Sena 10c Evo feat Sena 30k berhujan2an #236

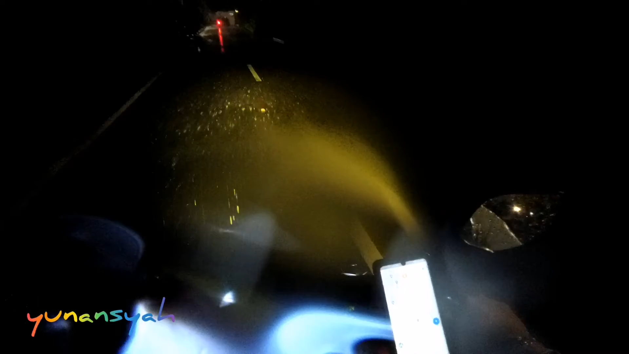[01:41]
Oh, palingnya aja udah penuh. Hah? Palingnya udah penuh. Iya.
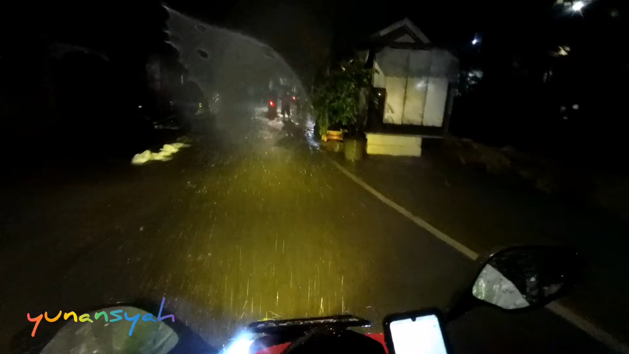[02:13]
Waduh. Bisa lewat kan ya? Oh, bisa. Insya Allah bisa dah. Gila.